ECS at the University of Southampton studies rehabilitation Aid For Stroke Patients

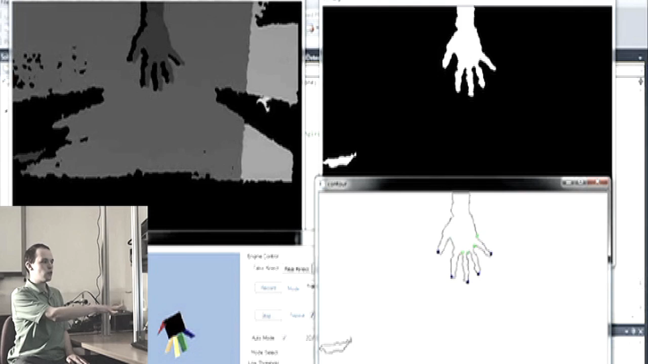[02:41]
dots identifying all the different points that we picked out it is also then transferred to the avatar which you can see in the main GUI window below if I move my hands now either rotating it or moving my individual fingers see the position on both these windows moves accordingly and it can detect where at all times my hand is doing as you can see we've got the connect up there and that's why it's got a